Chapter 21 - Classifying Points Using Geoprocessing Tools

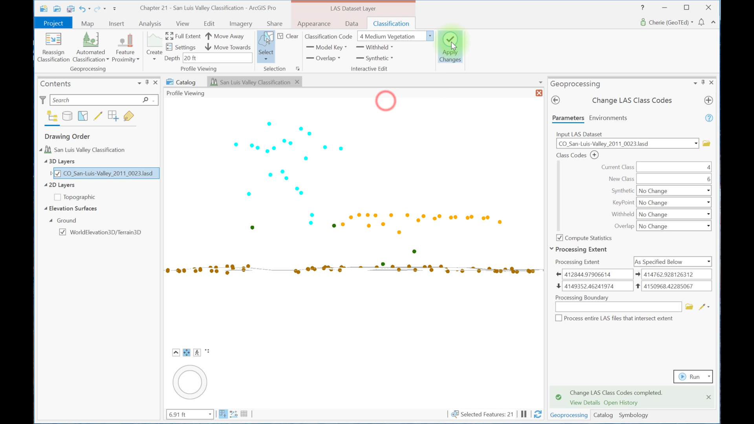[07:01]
And maybe I'm going to use a lasso tool to lasso these and make those medium vegetation. And apply those changes. Always be sure to go and check your statistics. That's probably a building right there, part of the building right there.
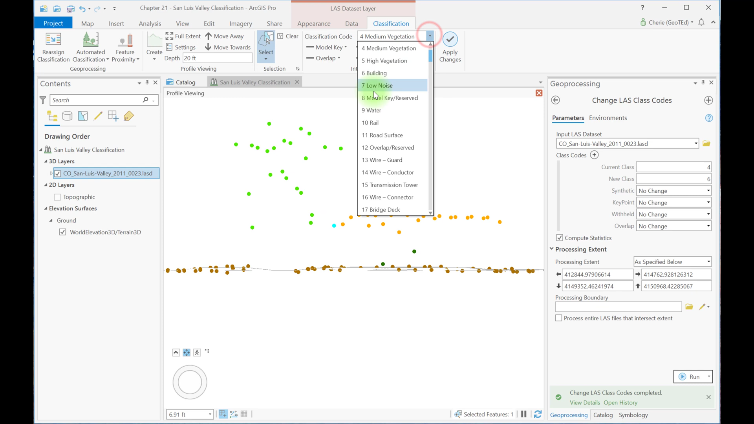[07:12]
And so closing this,
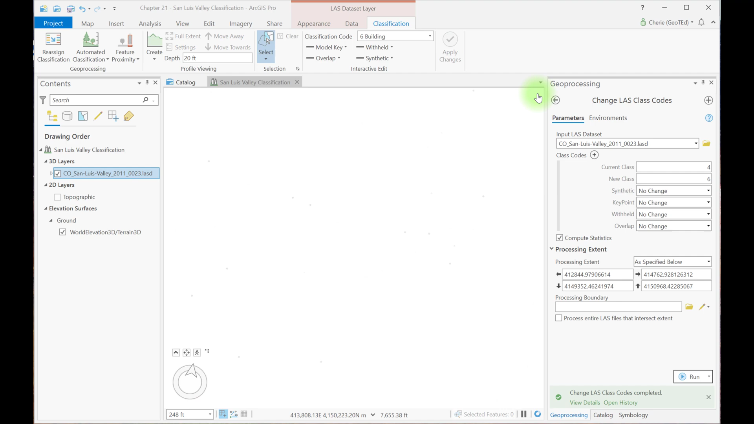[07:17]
you could use interactive classification to fix up the rest of these points that we see right here. So we're going to use the change last class codes tool again, but this time we're going to change the processing extent.
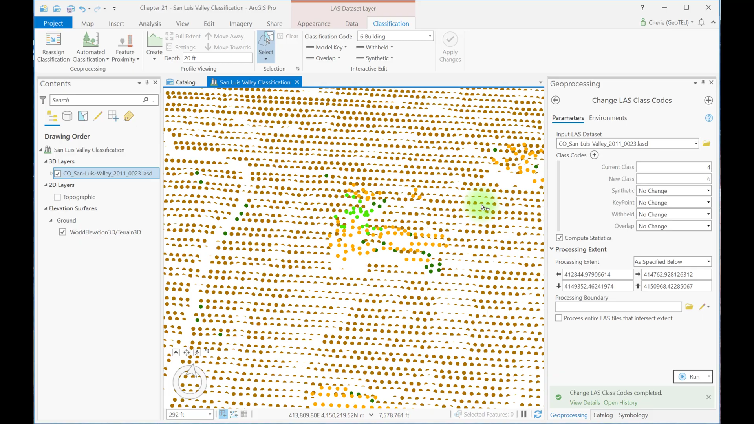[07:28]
So I'm going to zoom closer into these trees right here that we see just to the north of the trees that we just edited. So we know this is a small group of trees. It was classified as medium vegetation before, and our tool erroneously made it a building when we ran it.
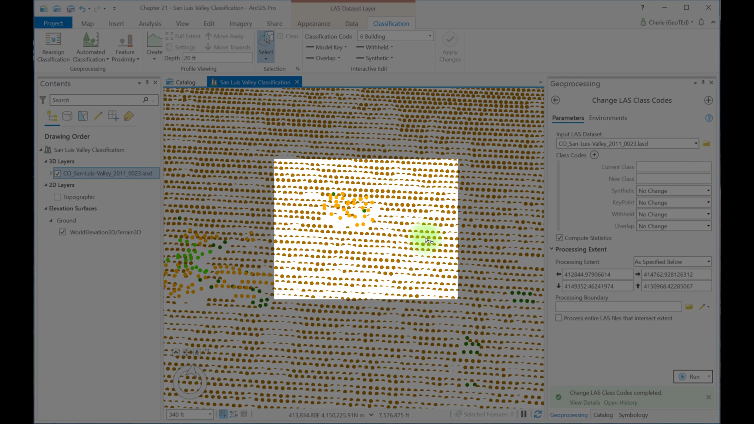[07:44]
So let's go ahead and change this back to medium vegetation. So this little group of building is going to become medium vegetation. But this time, we're going to make the processing right here extent default. And we're going to change the processing boundary. So we're going to click this tool right here, choose polygons.
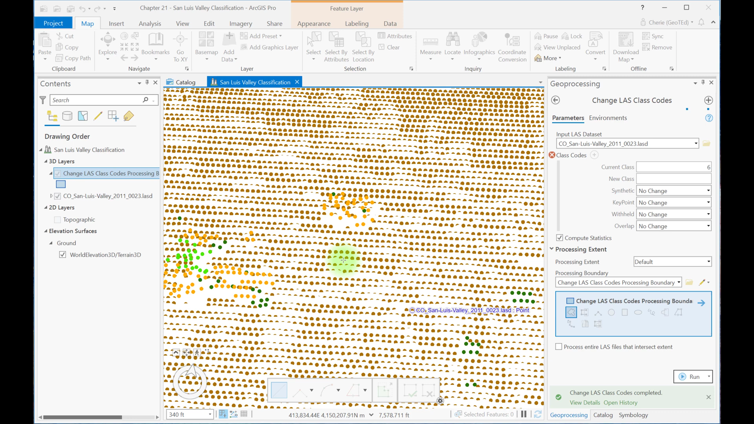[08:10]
And now we're going to draw a polygon around this group of points. Just clicking each place we want a vertex. And when we're happy with our polygon, double click to close it. So now we see a polygon feature class that has showed up in the contents. This is what's going to be used to limit the extent of the processing. So now let's go ahead and run the tools. Well, I see that this is telling me I'm missing a class code. So we're changing from building to medium vegetation.
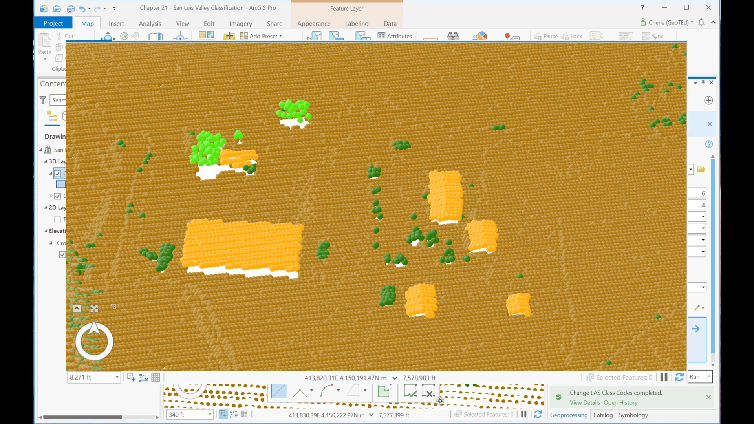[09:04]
So the ground points won't be reclassified. They'll be ignored. So with what you know so far, continue to practice the tools and correct the classifications for the rest of the buildings and vegetation shown here. Now for one last example, we can use the 2D feature proximity tool to change the classifications within a distance of a feature. A feature class is needed to use this tool.
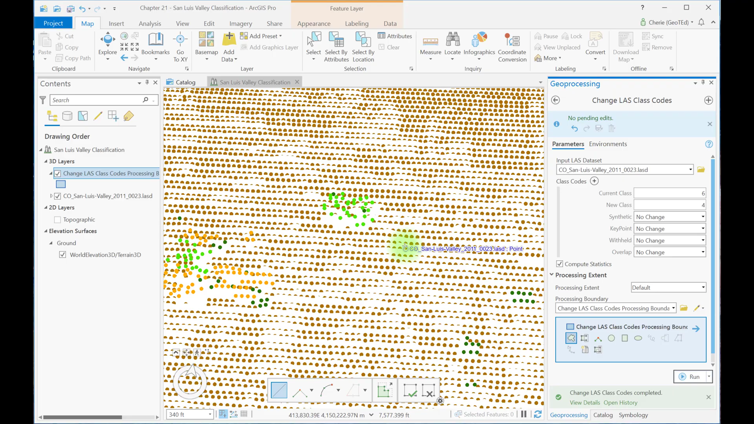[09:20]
We can create this feature class though using a different tool. First, we're going to zoom into the trees northeast of these buildings.
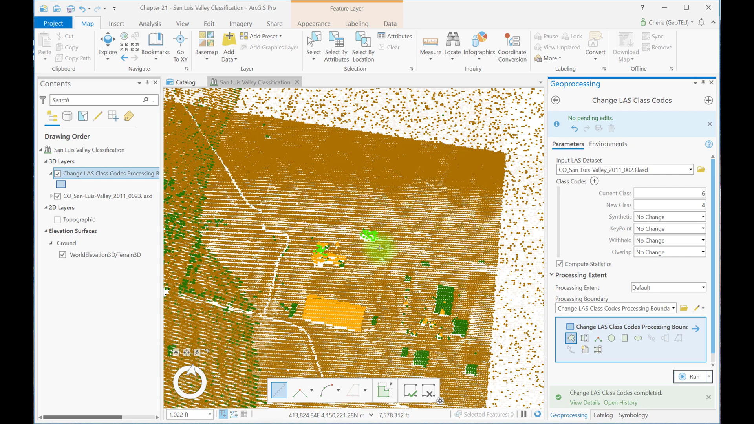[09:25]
We'll classify these seven trees as high vegetation, just an example of how the tool works. Now open the feature proximity. So I need to first select my layer and feature proximity and 3D proximity tool. We'll use this tool to create the feature class that we need. So let's begin by clicking this pencil icon and select points. Now let's add a point to each of these trees.
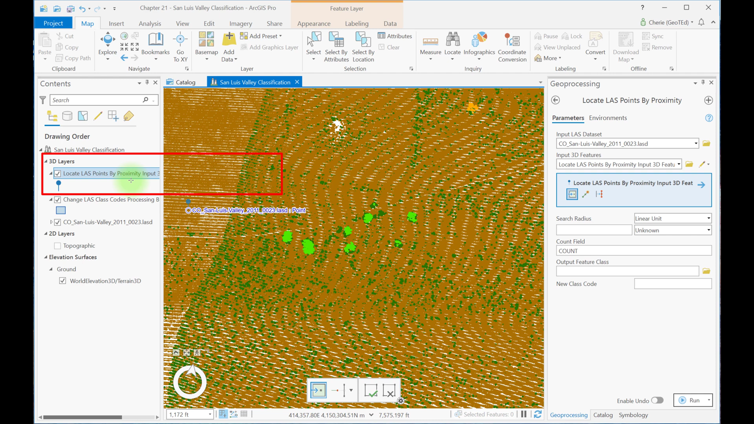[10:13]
When you're doing this with a polygon, double-clicking the polygon ends the selection. In this case, you have to tell ArcGIS Pro that you're done with your selection. In contents, you see this new file that was created. This locate last points by proxy, input 3D features, points.
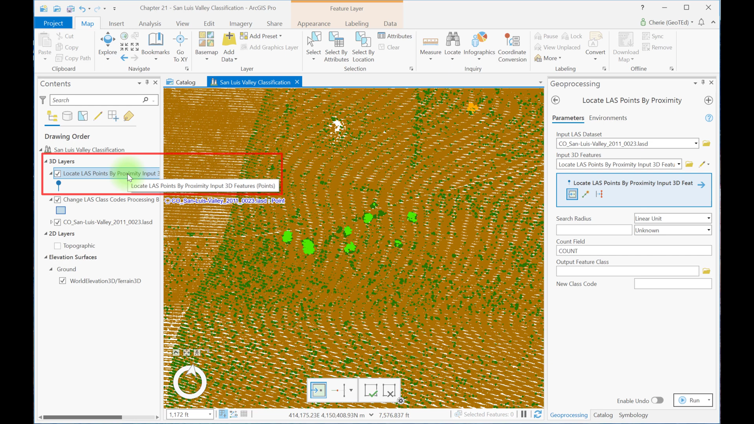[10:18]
Let's open the attribute table.
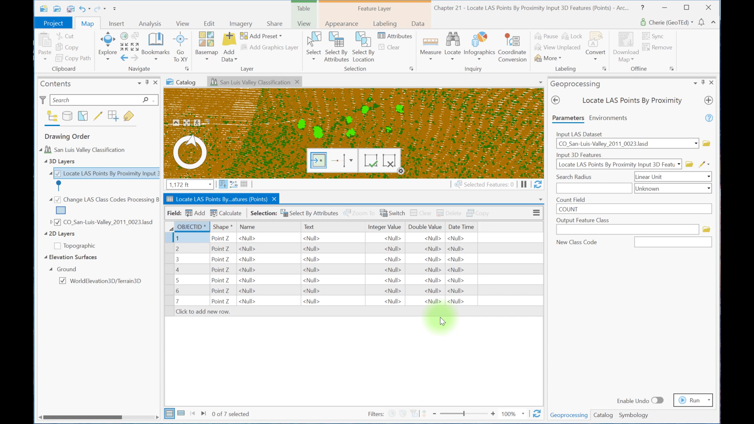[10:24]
Here are the seven features representing each of the tree points. And let's go ahead and close this. Now we're going to open the 2D proximity tool. So make sure you've got your last data set selected, classification, feature proximity, 2D proximity.
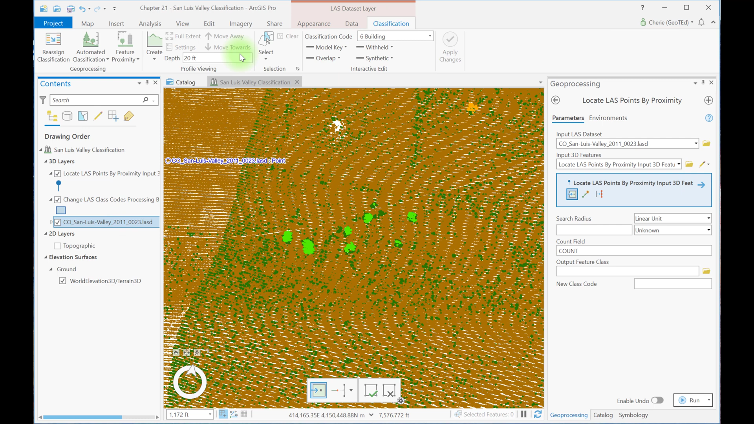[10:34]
And now the input feature class, your features, are these points that you just created. Use a buffer distance of 2, meaning any LiDAR point within 2 meters of the point feature class will be recoded. And let's change the new class to 5 for high vegetation. Remember, this is just an example. These trees might not qualify as high vegetation. And then click run.
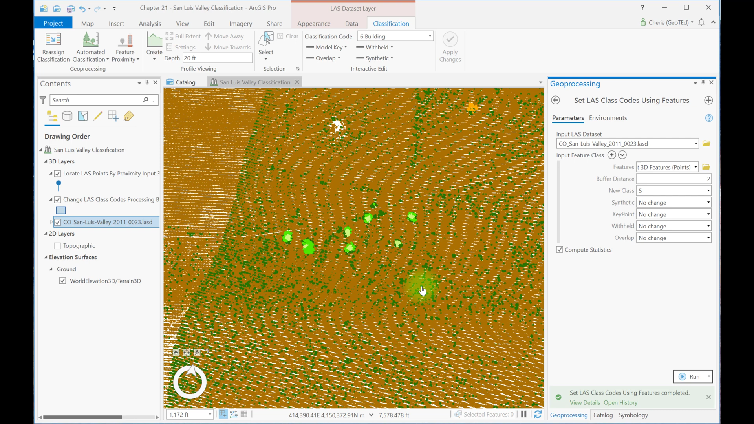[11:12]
The LiDAR points within 2 meters of the feature points are now coded as high vegetation. The points aren't symmetrical around the feature points because this is a 3D scene and points are not necessarily an equal distance from each other. There's still a considerable number of points that could be reclassified. So let's run the tool again using the same parameters except increase the buffer distance to 3 meters. The resulting coverage is much better for many of the trees. But the second one from the left still has several LiDAR points coded as medium vegetation. So we can isolate this one tree by opening the attribute table